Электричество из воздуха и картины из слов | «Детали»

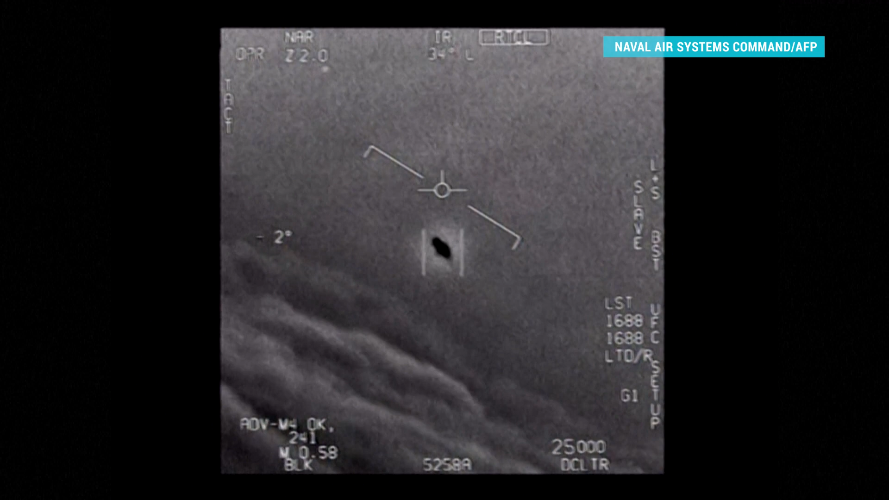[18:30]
В докладе, подготовленном директором национальной разведки США, подчеркивается, что массив данных о неопознанных летающих феноменах появился благодаря формализации процесса документирования таких явлений военными. По данным разведки, большинство НВФ представляют собой физические объекты, зафиксированные несколькими способами одновременно,
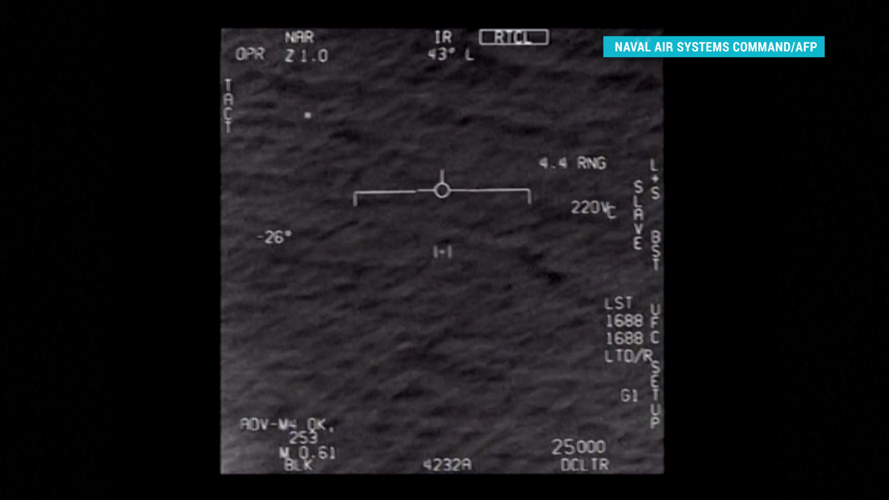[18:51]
включая радар, инфракрасные и электрооптические сенсоры, а также визуальное наблюдение.